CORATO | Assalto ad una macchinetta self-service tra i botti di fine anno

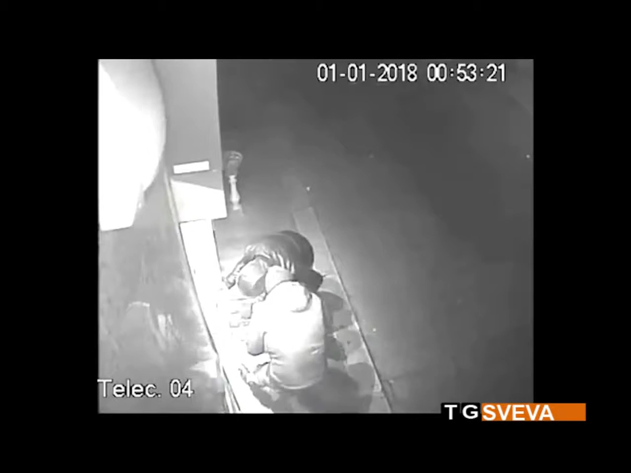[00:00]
La tecnica è quella classica, esplosivo all'interno di una macchinetta self-service ed il furto di tabacchi, merendine e bibite. Questa volta ad essere preso di mira non è in effetti un bancomat, ma un'attività di via Cassel del Monte Accorato, un'attività commerciale di tabacchi ed altri generi alimentari confezionati. Il video delle telecamere di sicurezza riprende tutto e mostra la freddezza e la rapidità dei malviventi che poco dopo, la mezzanotte, il primo giorno dell'anno e tra le strade festanti,